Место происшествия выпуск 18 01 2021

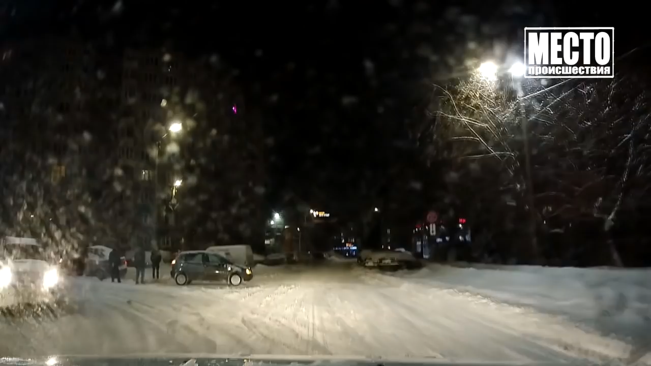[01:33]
На улице Преображенская рядом с областным ГИБДД они замесили типичную для прошедших выходных картину. Шевроле Авеа на сугробе. Видимо, водитель не вошел в поворот. А девушка-водитель Калины пытается выдернуть иномарку с помощью троса.
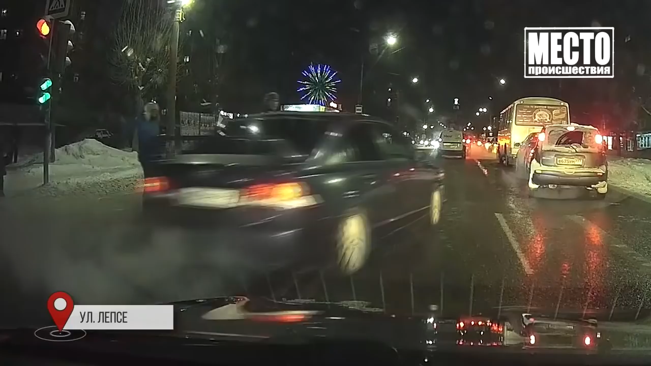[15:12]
Со встречной полосы он проехал на красный сигнал и едва не сбил пешеходов.